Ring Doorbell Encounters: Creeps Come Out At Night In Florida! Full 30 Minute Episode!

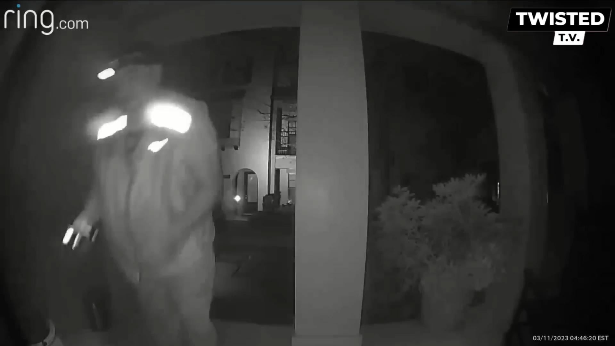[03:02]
Orlando, Florida. Delivery at 4:45 a.m.
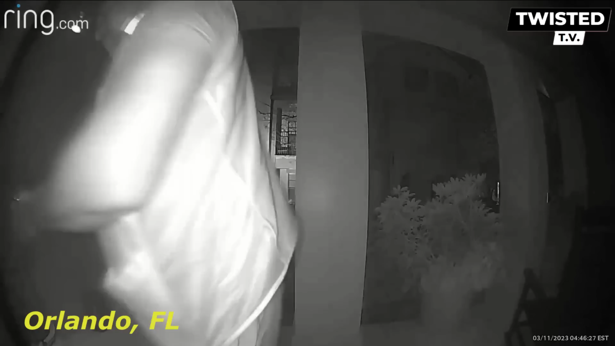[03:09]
I think not. This man was dressed up as a fake delivery driver at these people's front door in the early hours of 4:45 a.m.
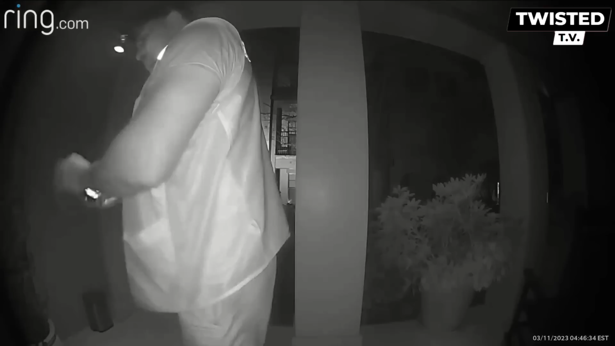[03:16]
But there's no package outside their door.
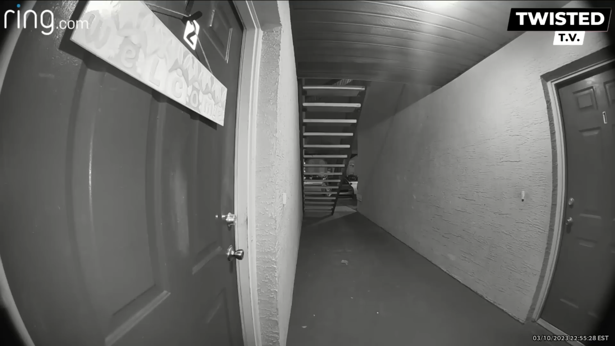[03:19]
Keep an eye out. Orlando, Florida. Shooting. Multiple shots fired. Any information, please contact local authorities. Thanks.
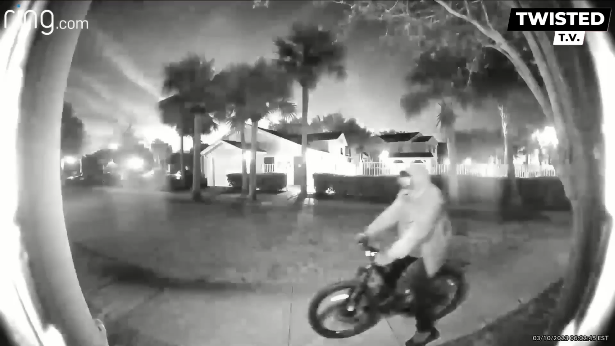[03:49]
Orlando, Florida. Stranger at the front door. This homeowner's doorbell caught this strange individual lurking outside their front door.
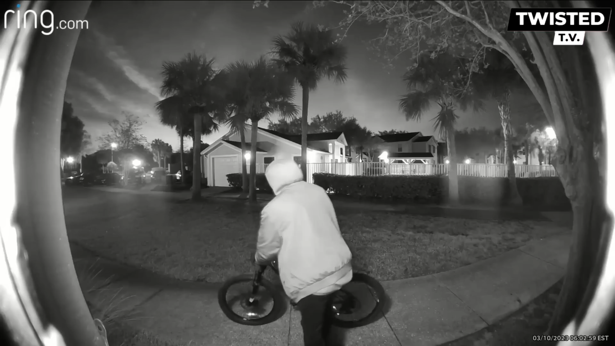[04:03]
They appear to be trying to avoid something or someone. They appear to be hiding behind this small bike. Well, they think they are. Little do they realize they are sticking out like a sore thumb, or rather a creep displaying weird and suspicious behavior. You know, this guy sucked at hide and seek as a kid. He was probably the first one caught every time for sure. Definitely strange and weird, not to mention a little comical.
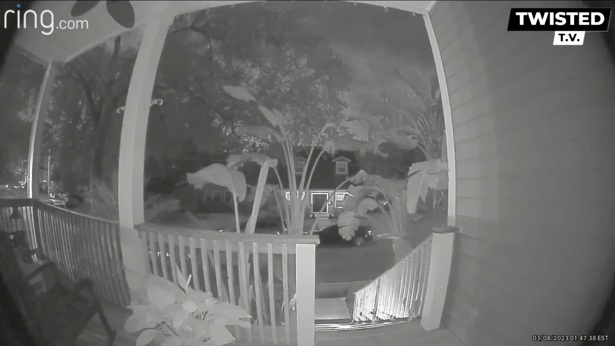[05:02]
This man comes up and checks out the house, rings the doorbell and appears to jump in a car and takes off. It appears the Ring doorbell startled him. He then runs away. Good photo of his face. Completely weird and creepy. Be aware.
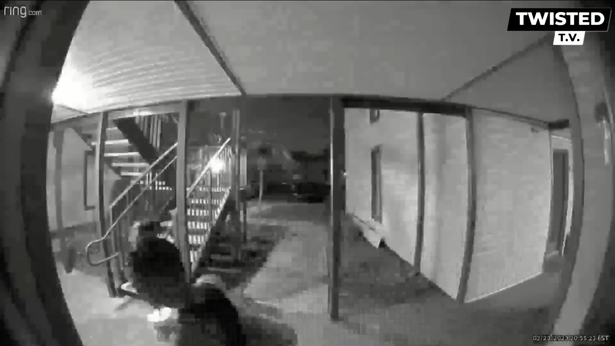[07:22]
Kissimmee, Florida. Door handle wiggler. Same female again out checking for unlocked doors.
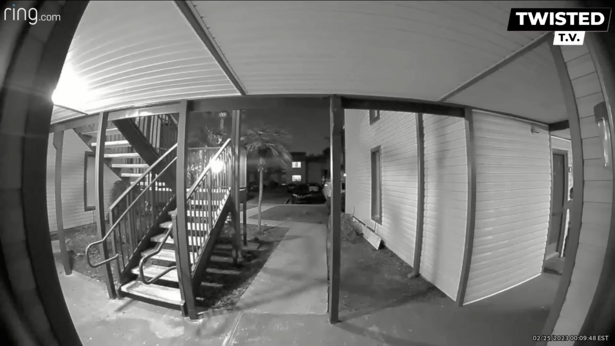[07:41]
Enclave apartments, please be aware and always keep your doors locked and your Ring notifications on. Kissimmee, Florida.
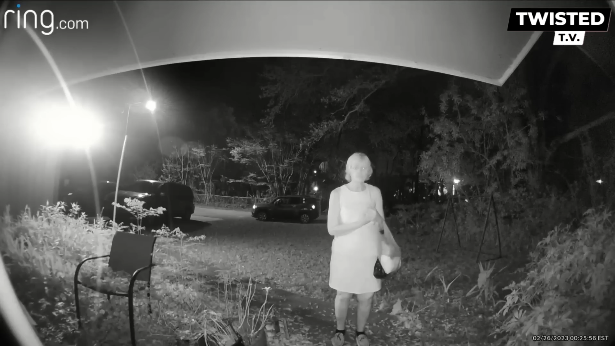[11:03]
Random lady just rang this doorbell and left. Strange at this hour in the morning. She came up and just rang the doorbell and stood there. Then left.
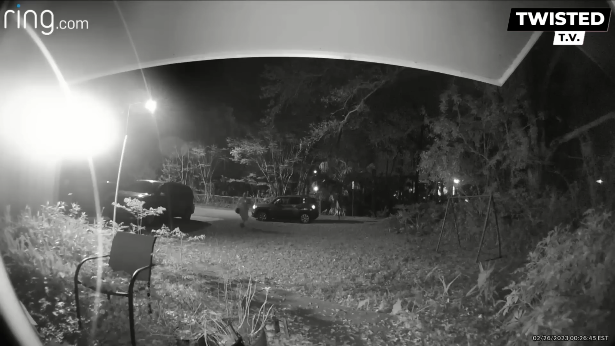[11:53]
She seems to be casing the place. Maybe a squatter, maybe a thief, maybe under the influence of something or all of the above. Who knows? Always be on alert, folks.
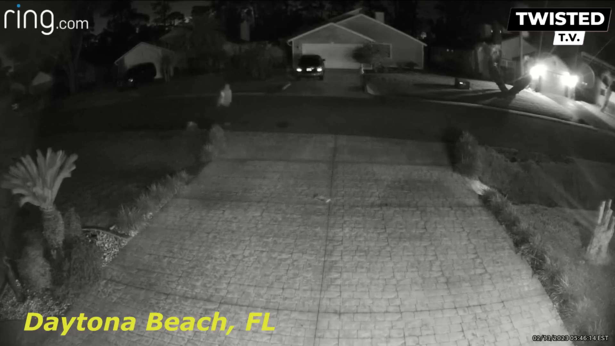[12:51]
Daytona Beach, Florida. This fine senior citizen is out walking his dog early in the morning and clearly doesn't subscribe to the Times.
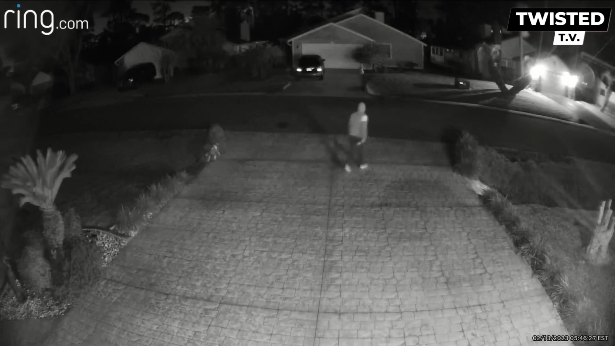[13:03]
So he decides to steal his newspaper. Can't even trust senior citizens these days. Shameful.
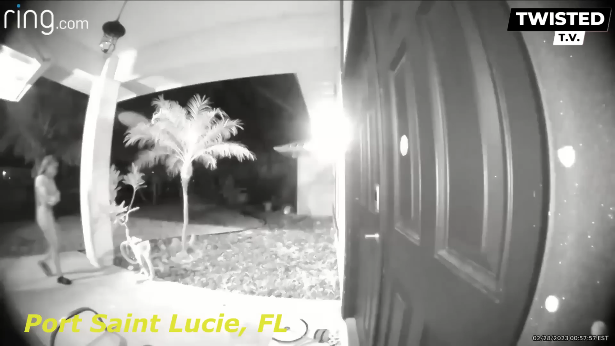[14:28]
Port St. Lucie, Florida. Child's bike stolen. This girl bluntly walked to this door and stole their daughter's bike. This is the low of the low. Come on. Have a little class. Doesn't get much worse than stealing from children. Neighbors, be on a lookout for this one. Pensacola, Florida.
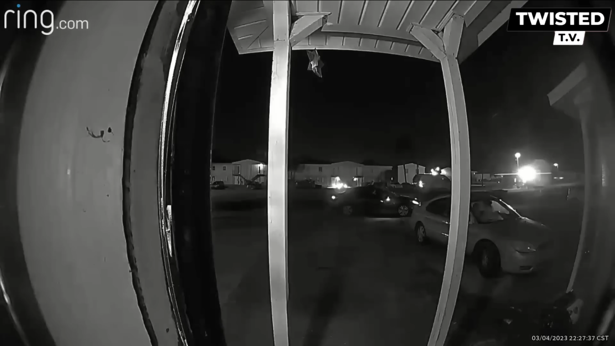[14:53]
Shots fired. This fine gentleman got a Ring notification and saw cops in his front yard searching for bullet casings. Scary and twisted for sure. Pensacola, Florida. This looks like trouble and more kids up to no good.
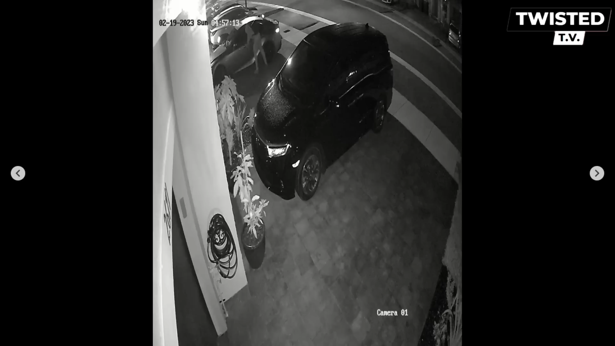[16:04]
Oh yes, it's always nice to have a second camera with a second camera view. And that's what we have here. Even more shameful from the first view.
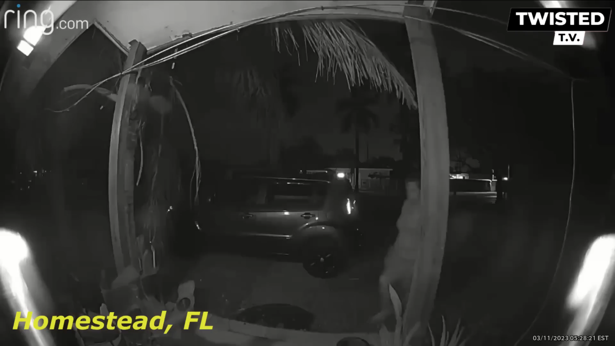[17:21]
Homestead, Florida. It looks to me like she was expecting to find a package.
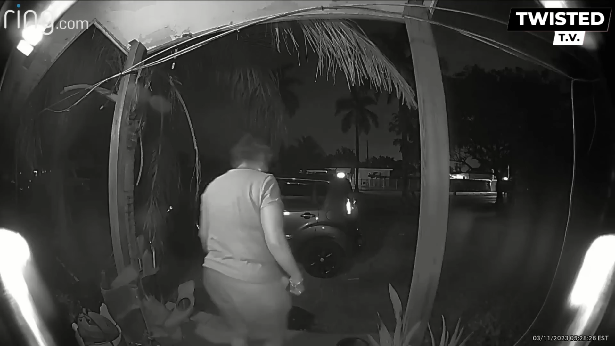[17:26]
When there was no package, she returns into the darkness in which she came.